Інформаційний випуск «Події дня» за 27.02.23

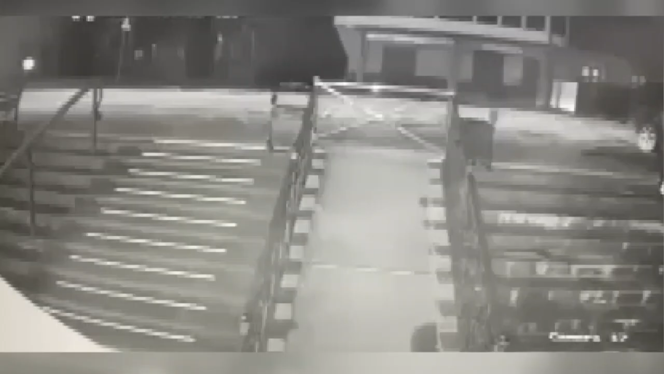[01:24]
Жінка померла, а чоловік в лікарні. За попередньою інформацією, 45-річна водійка автомобіля Тесла, мешканка Коломиї, під час паркування біля магазину, який знаходиться в підвальному приміщенні,